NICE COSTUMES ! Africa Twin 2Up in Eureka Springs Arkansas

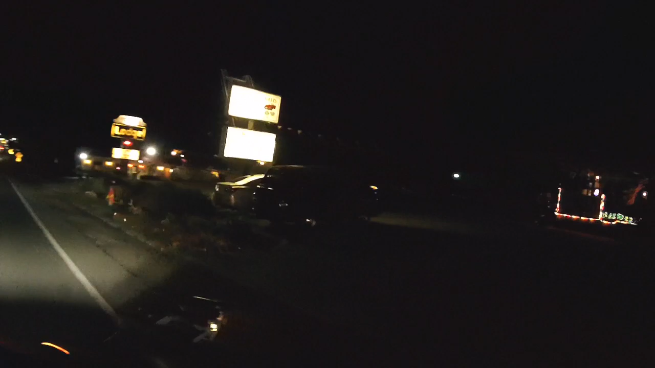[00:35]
The heck was that? I don't know, it looked like something from out back.
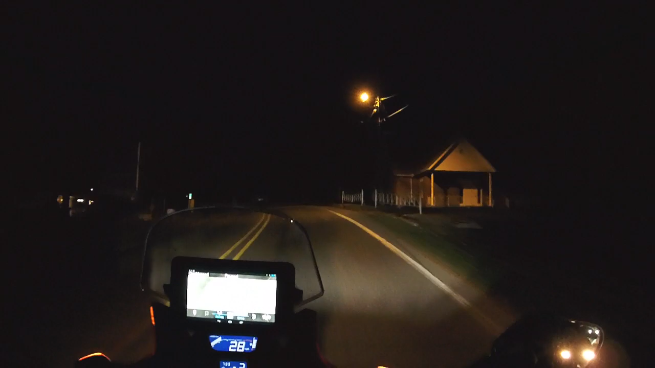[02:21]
You don't know how long that poor boy's been walking already. That looked like Dale and Angie over there walking up the street in love. Maybe it is.
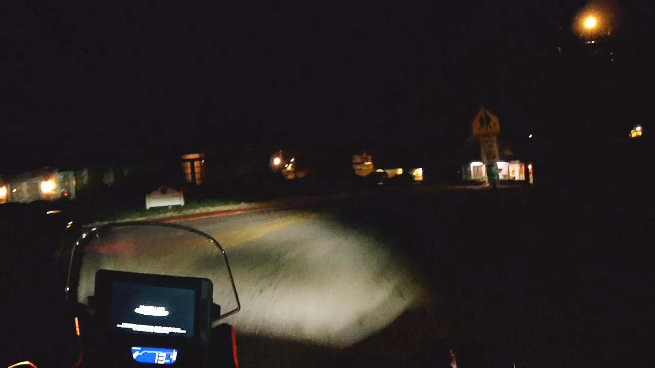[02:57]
Oh, he's going to take the scenic route.
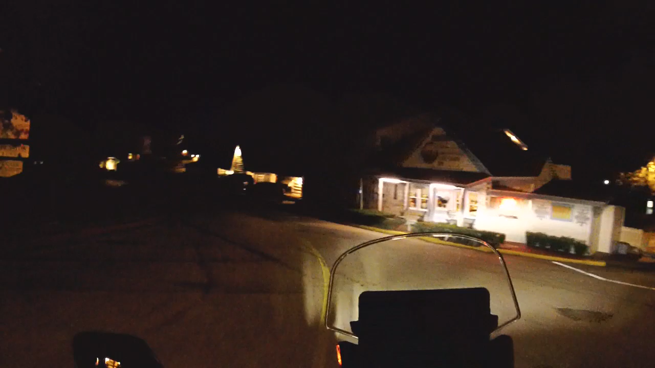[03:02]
Hmm? I said, oh, you're going to take a little bit of the scenic route. Funny how they park up on the sidewalk. Look at this place. Every place around here looks like they're packed.
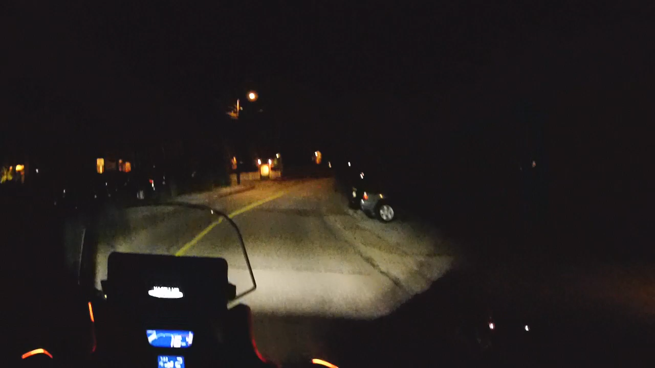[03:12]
I honestly don't think I've been through here at night.
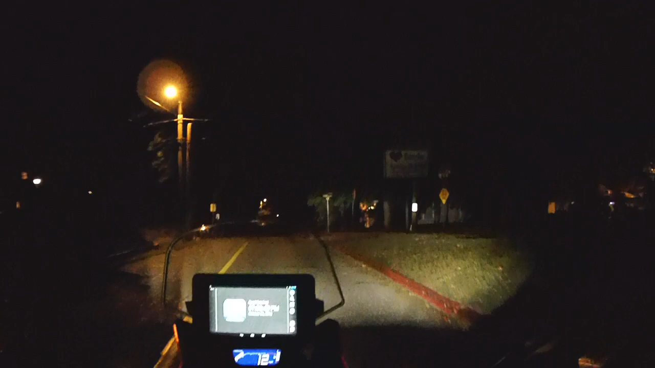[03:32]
There's a hospital. Guess that's the only way I've ever noticed it. It's in the dark.
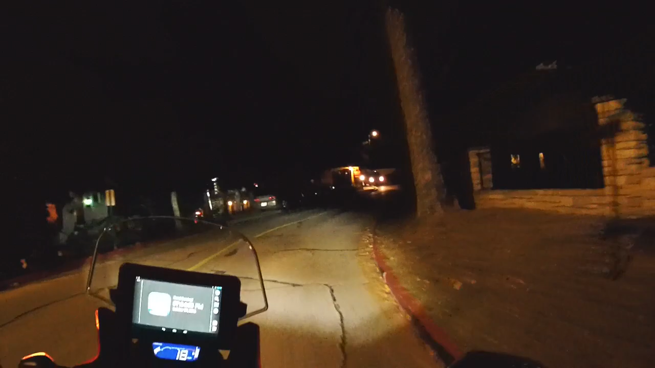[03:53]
There's a bump. Yeah. I'll let you know. There's a witch. Yeah. Set a spell. Mm-hmm. Look at all them hunk of lanterns.
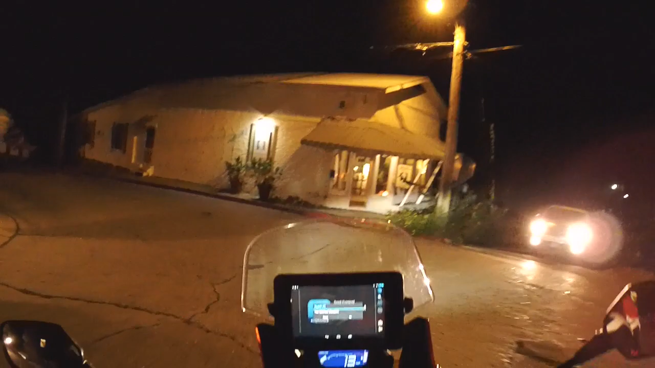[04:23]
Mm. Holy stupid thing. What is this supposed to be? Oh, that's a horse and carriage.
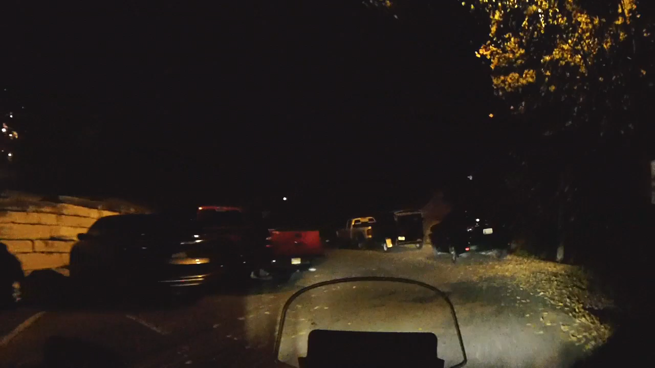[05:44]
Oh, you know what that is. They're all up there because that's that haunted motel.
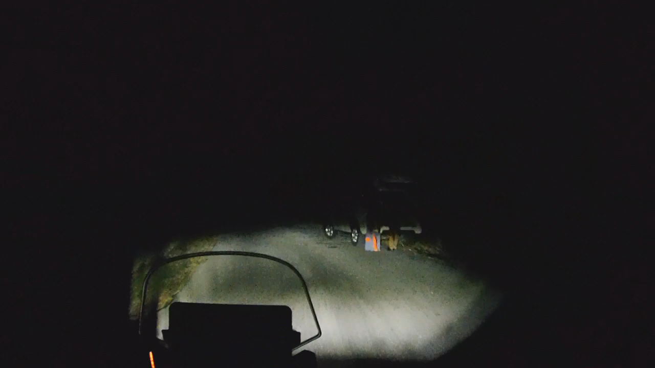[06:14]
What was she dressed up like? A woman? Just had on a dress. Yep, told you she was dressed up. Ooh, look at that one up there, it's all green. There's the Jesus over there. See it way over there? Mm-hmm.
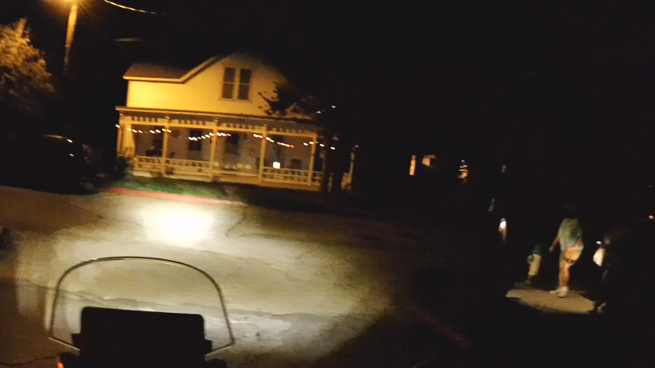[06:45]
I see. Thank you.
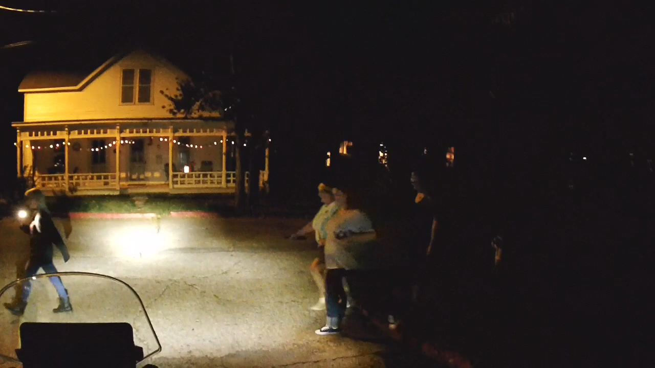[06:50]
You're welcome. There's some pretty wild costumes they got on.
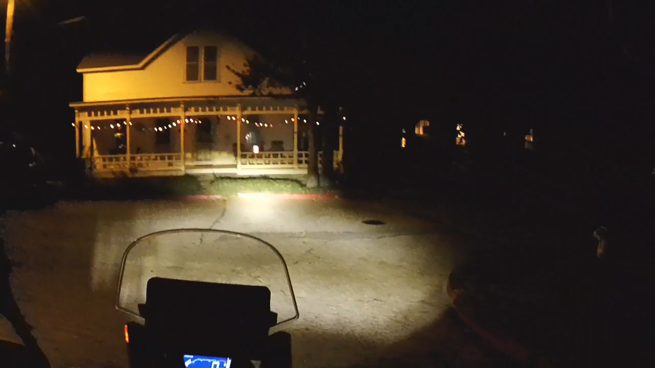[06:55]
Oh, you didn't see the one all lit up back there?